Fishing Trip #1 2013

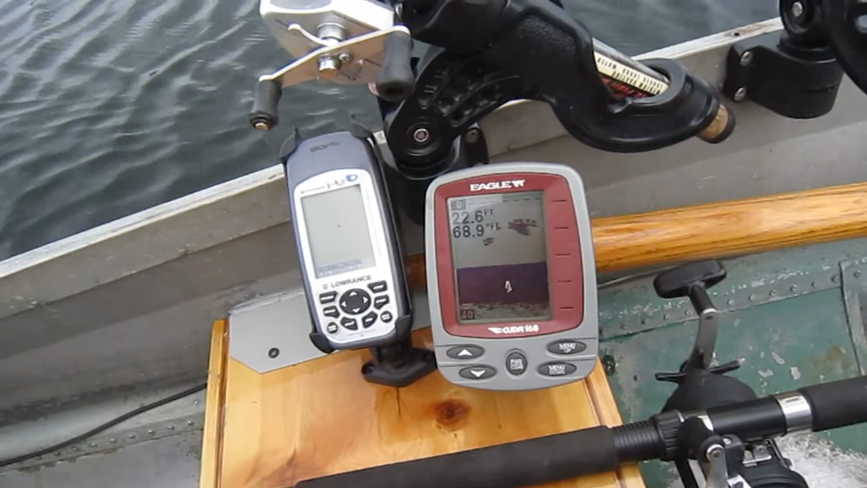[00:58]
On screen: depth 22.6 ft, water 68.9°F
for speed and the depth finder GPS also is set up for 18,500 lakes to